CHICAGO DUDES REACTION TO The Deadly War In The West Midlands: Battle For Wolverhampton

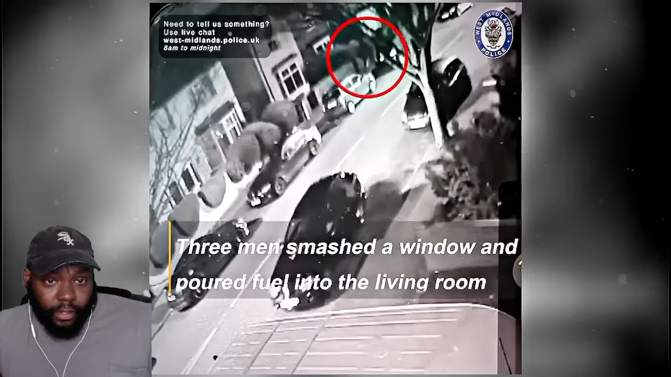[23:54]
light it and flee the scene mr ahmed 40 who lived there said he had been asleep when he heard the noise and described the scene that unfolded mr ahmed said that the smell of the fuel had been too overpowering for the family to stay there and they had been put up in a hotel by the police the police report